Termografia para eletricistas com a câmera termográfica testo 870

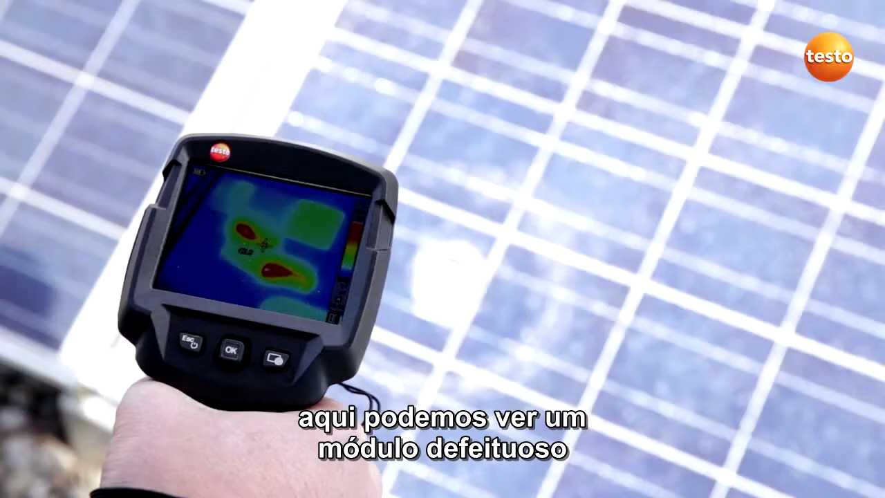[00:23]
Wir sehen hier ein defektes Modul mit einem Steinschlag. Der Steinschlag ist nicht das Problem bei diesem Modul. Wir sehen hier eine defekte Zelle, einen sogenannten Hotspot. Die anderen Zellen haben eine Temperatur von 25 Grad, diese weist eine von 75 Grad auf. In dem Zug würde man das ganze Modul austauschen.
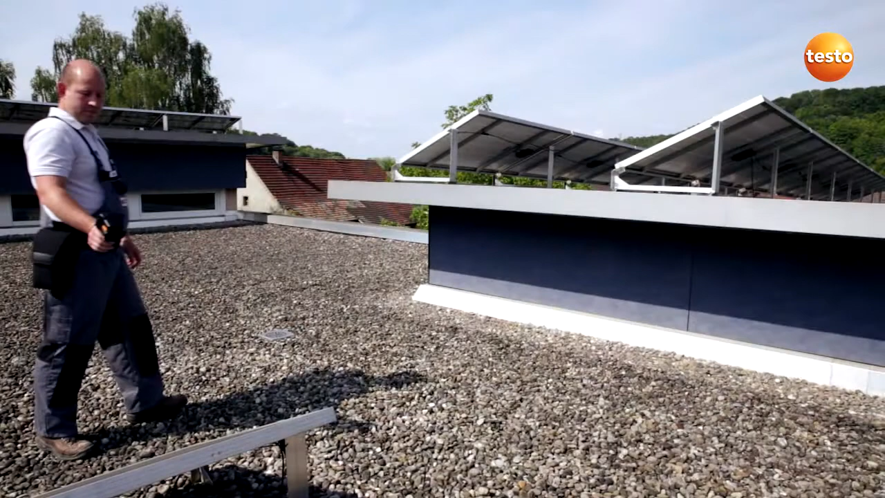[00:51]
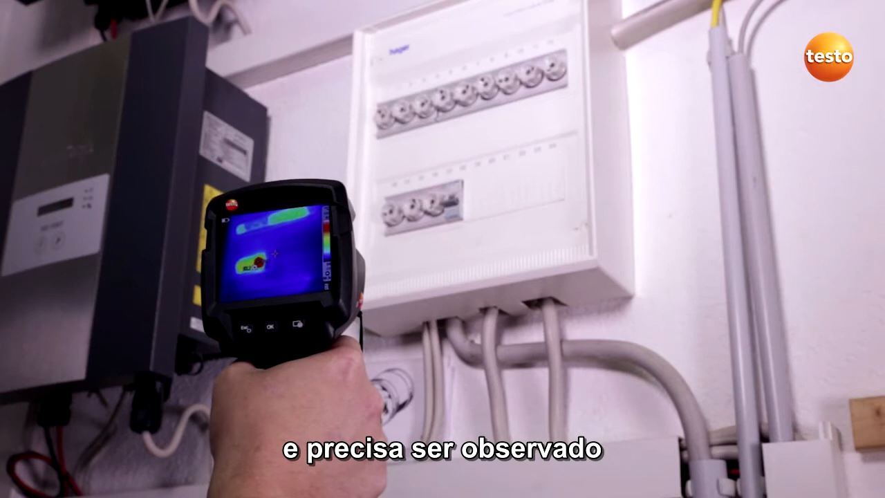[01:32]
Jetzt gehe ich hoch und überprüfe den Zählerschrank der Photovoltaikanlage.
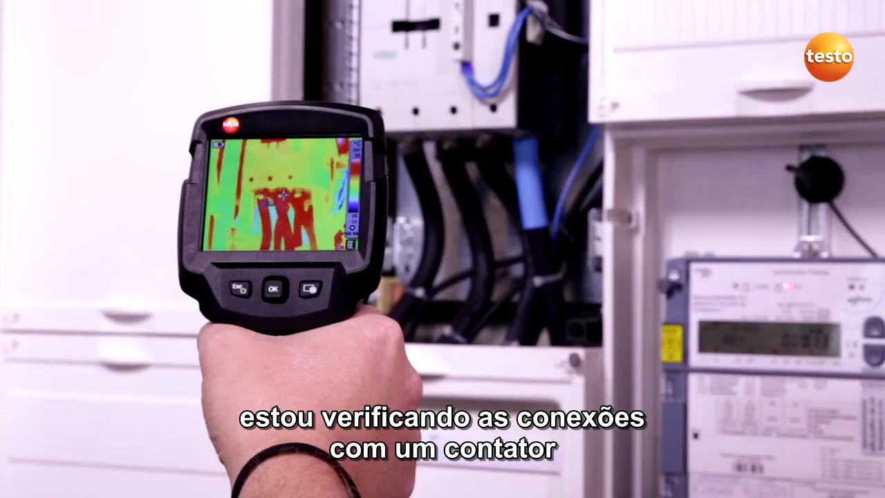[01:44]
Hier überprüfe ich jetzt die Anschlüsse des Schützes.
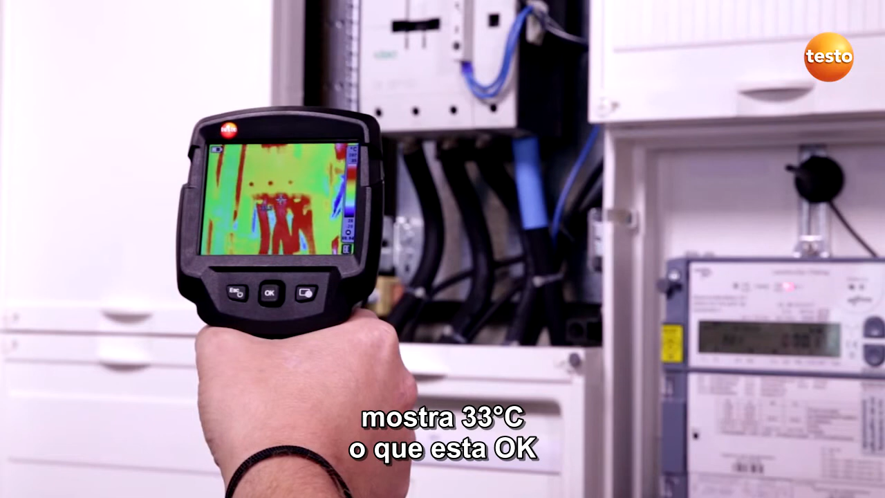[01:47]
Diese liege bei 33 Grad. Hier ist alles in Ordnung.
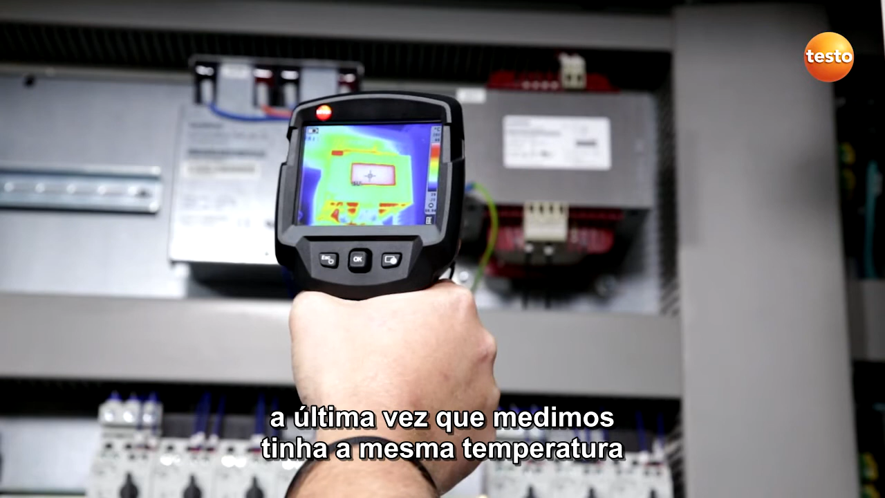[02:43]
Bei der letzten Messung hat er dieselbe Temperatur. Von dem her ist alles in Ordnung. Hier überprüfe ich einen Schütz. Dieser hat eine Temperatur von 53 Grad. Das ist vollkommen okay.
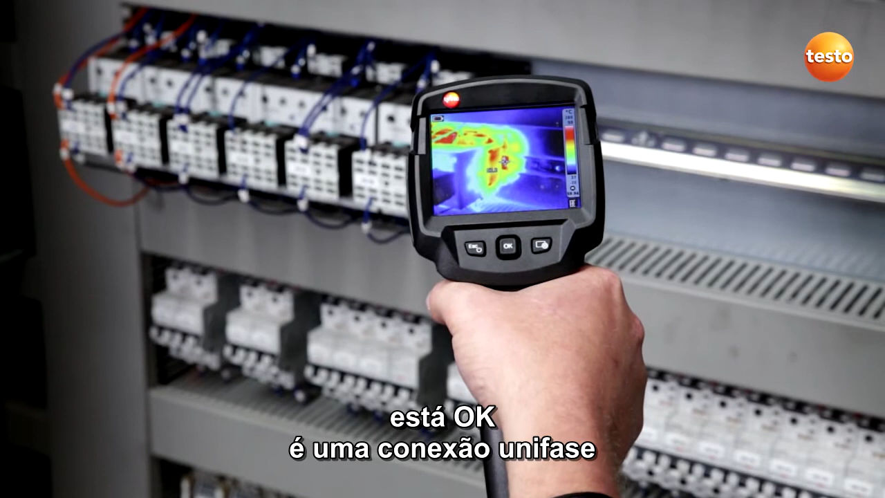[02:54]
Er ist einphasig angeschlossen. Daher kommt die höhere Temperatur zustande.
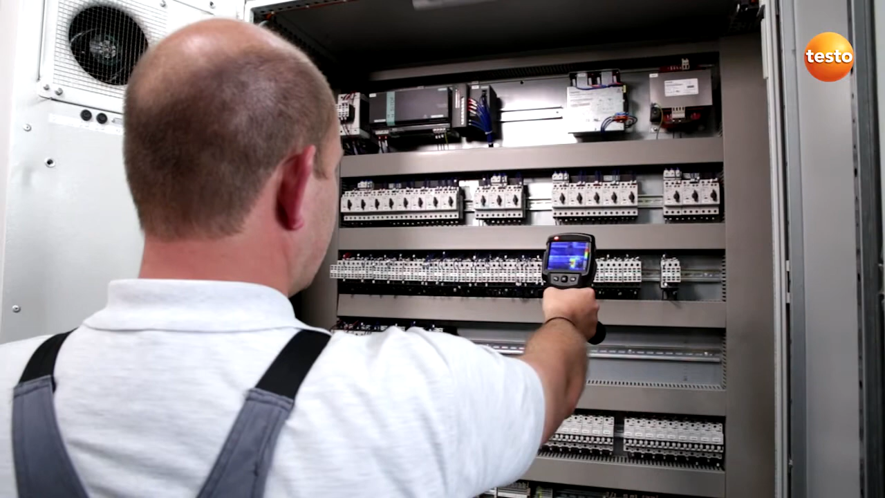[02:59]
Der Motorschutzschalter hat auf der Abgangsseite eine Temperatur von 56 Grad.
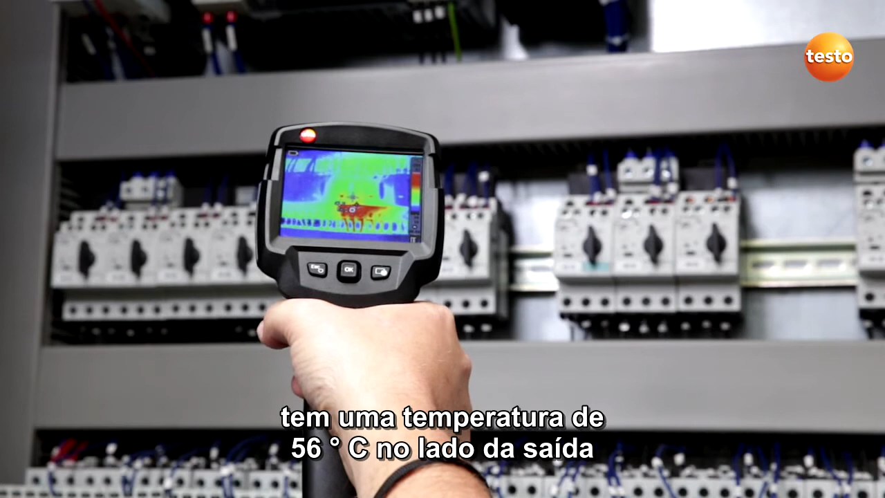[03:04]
Das muss weiterhin beobachtet werden.
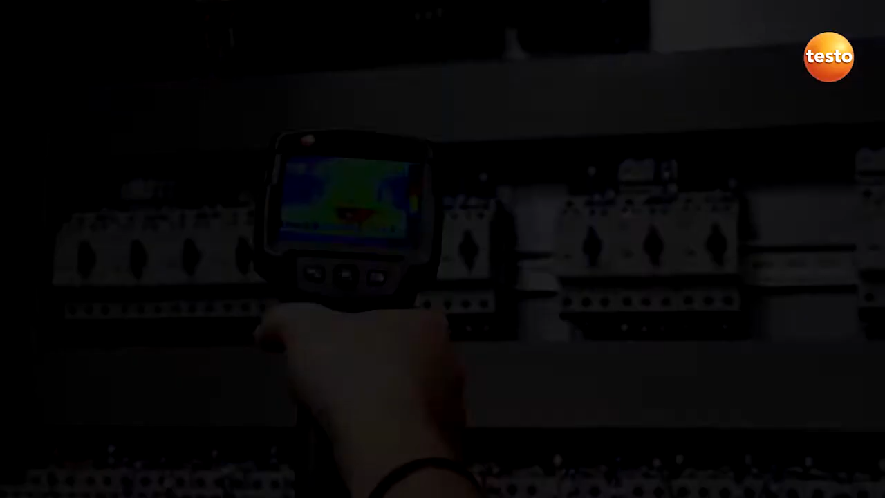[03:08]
Dieser Schütz hat eine Temperatur von 60 Grad. Hier ist es zu empfehlen, den Schütz auf Abstand zu setzen, damit er besser gekühlt wird.